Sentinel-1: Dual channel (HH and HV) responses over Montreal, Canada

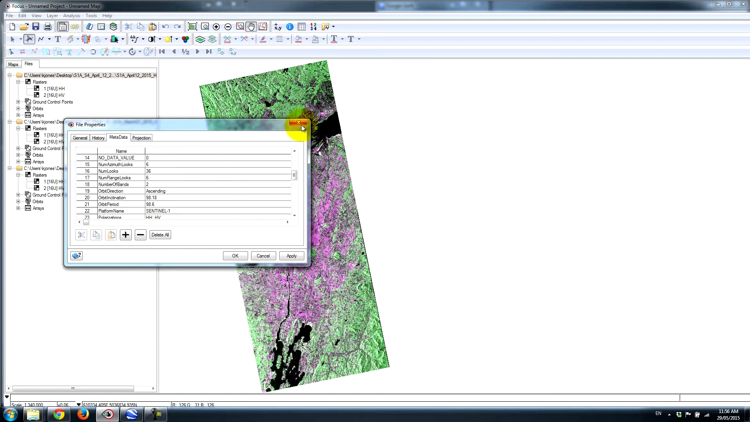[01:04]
So essentially what's happening is the satellite is traveling in this direction, from the south to the north, and it's sending radar pulses out to the right, and the responses that are coming back is how the image is formed.
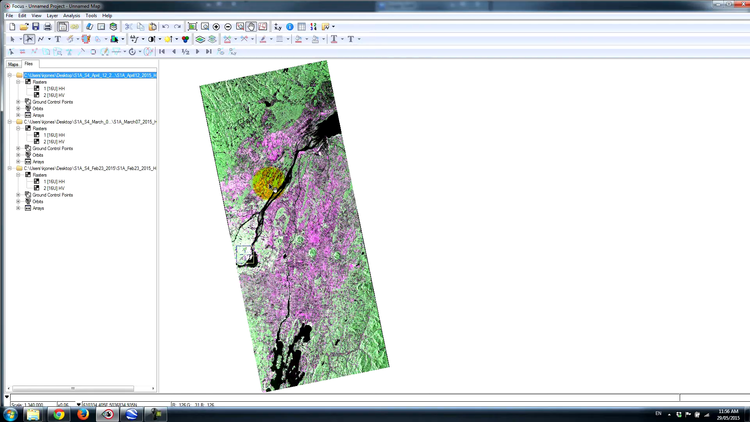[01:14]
So if we look at this urban area, this is the island of Montreal, and we see quite a bit of difference in terms of the response.